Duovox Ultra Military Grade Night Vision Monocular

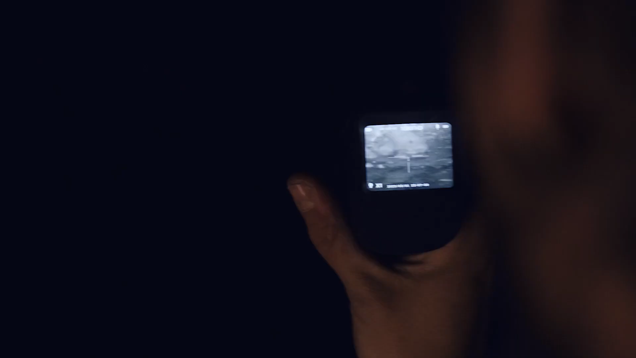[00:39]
It delivers sharp, full-colour real-time night vision with as little
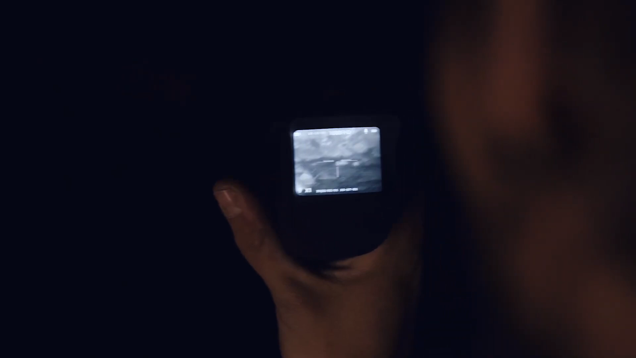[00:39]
as 0.001 lumens of visible light.
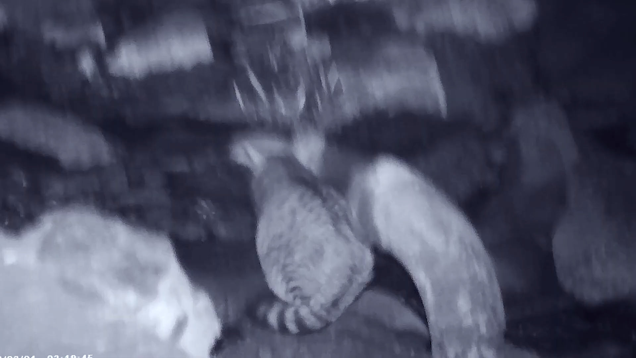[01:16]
stereo microphone and high-resolution photo-video recording capabilities.